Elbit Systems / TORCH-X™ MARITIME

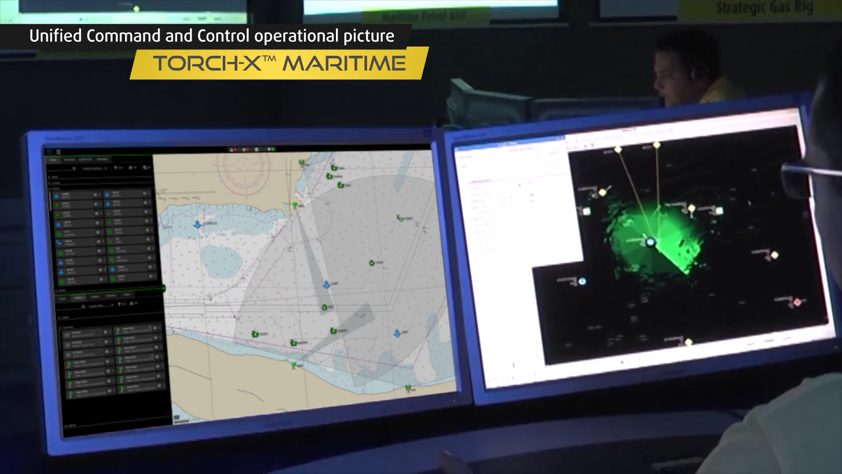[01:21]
effectors and communications are all managed by the TorchX Maritime command and control software.